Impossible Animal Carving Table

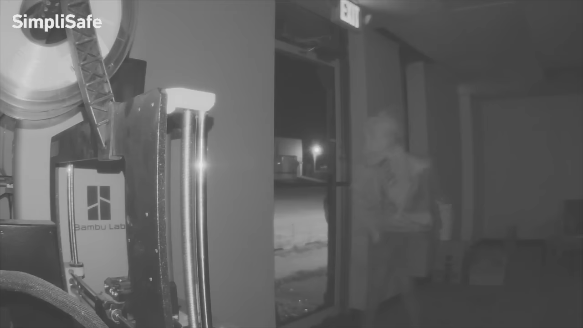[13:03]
But when I watched the surveillance video, I was a little puzzled as to why they ran out so quick. But I go out to my shop later that morning and I run into the maintenance guy that actually lives on site.